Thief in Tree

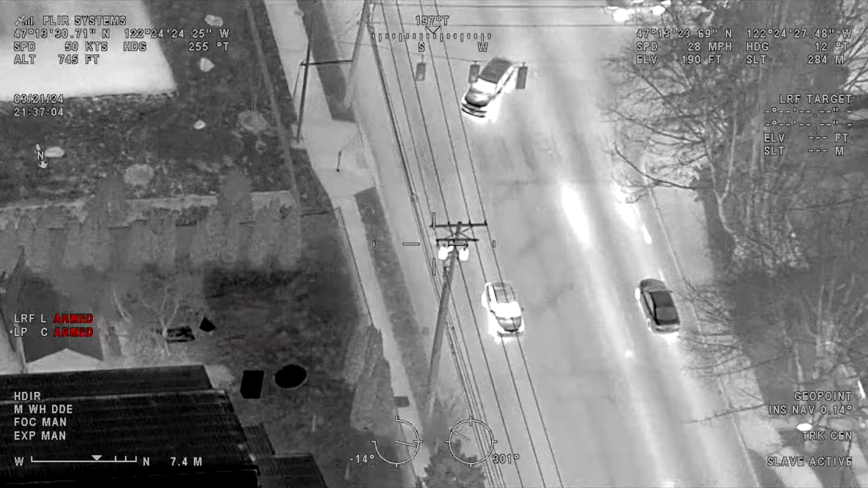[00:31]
Unluckily for these stolen vehicle suspects, the King County Sheriff helicopter, Guardian 1, was overhead to see everything. Okay, slow down, approaching East M Street. Yeah, looks like they're gonna continue westbound on 25th. Guardian 1 led deputies to two passengers that were dropped off at South Park Avenue in Tacoma.
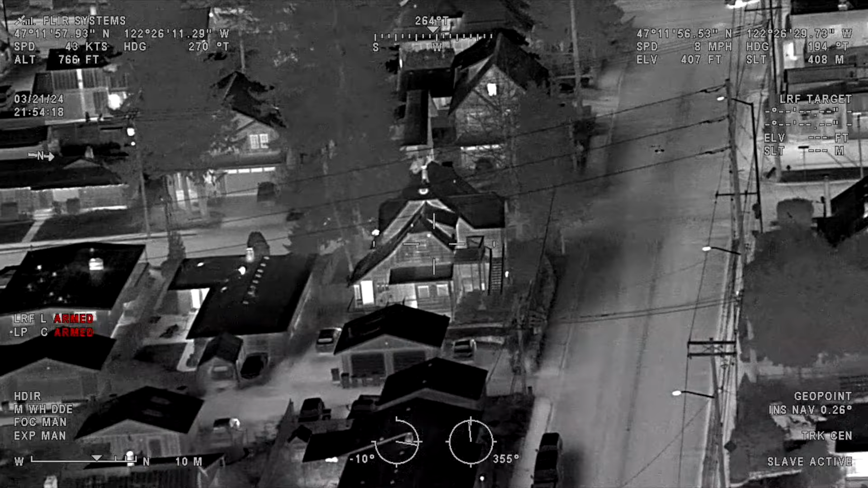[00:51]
He just turned southbound on South Park Avenue. He's blacked out, looks like he's stopping. Got a passenger bailing out. Passengers bailed out.
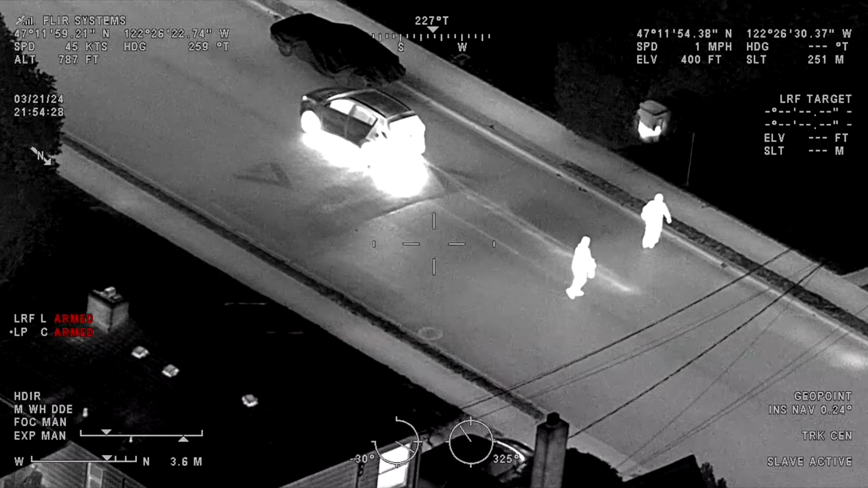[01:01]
I got two passengers just bailed out at that location. I'll stay with the vehicle.
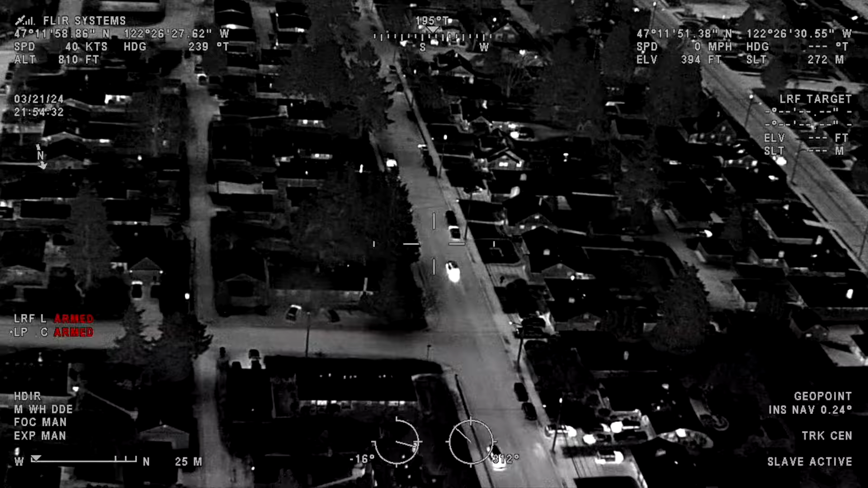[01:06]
Get two units to contact them. South 67th and Park. The vehicle's still going. Alright, come up to red at East 40th. Now we got a fresh green there. Oncoming lanes through the intersection. And we're still southbound Portland Ave.
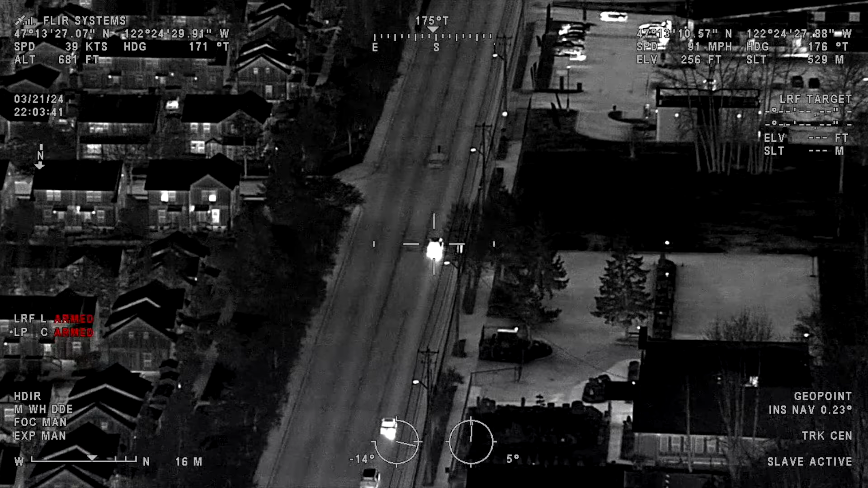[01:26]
The helicopter stays with the vehicle until the driver and front passenger flee into Swan Creek Park.
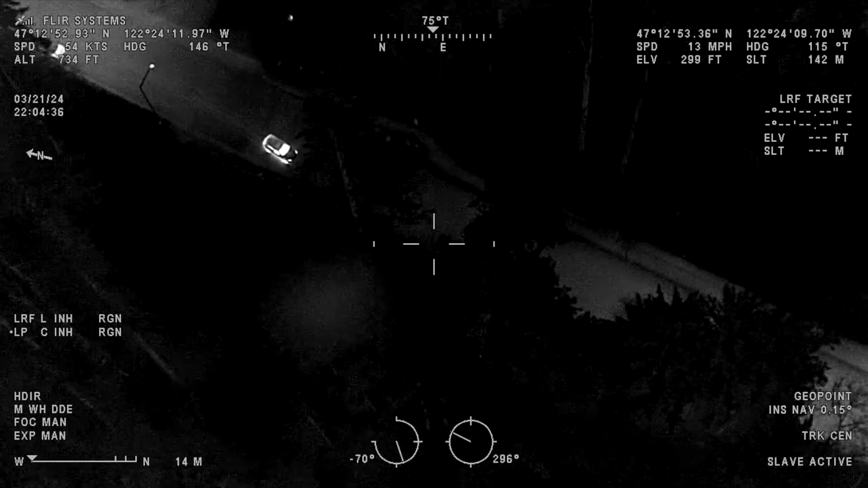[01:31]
Okay, he's pulling over. Got a passenger getting out. Driver's getting out. Driver and passenger running.
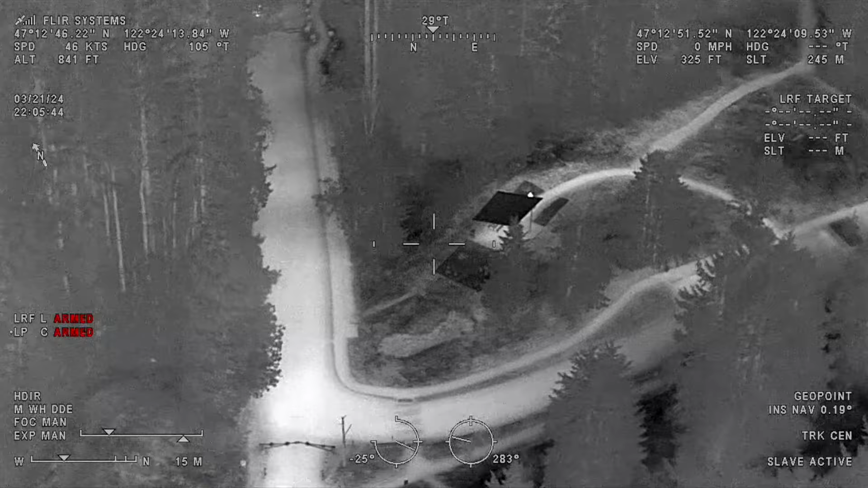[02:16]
Brix made contact, and then the suspect surrendered.
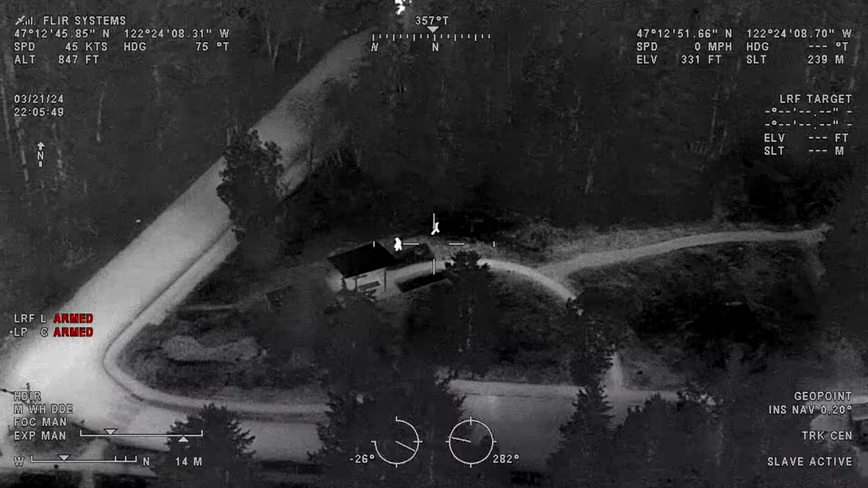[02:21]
I think the shelter's right up here.
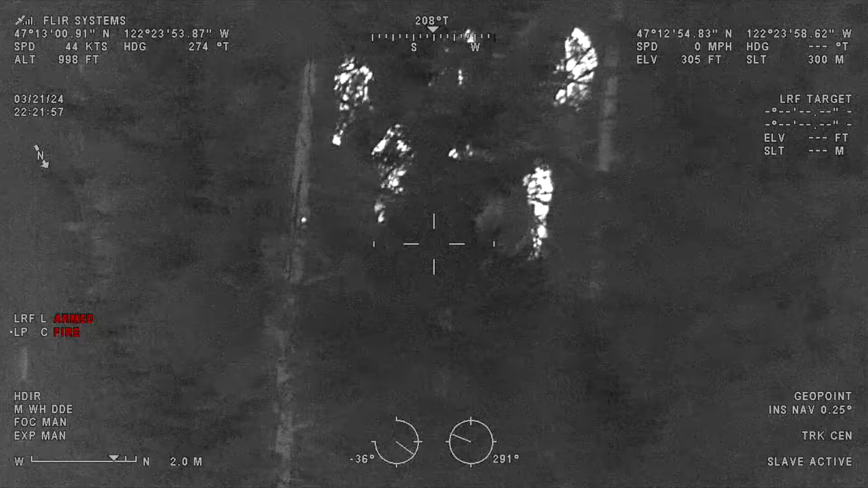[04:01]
I got a hold in him. Get out of the tree. He's stalling in the tree.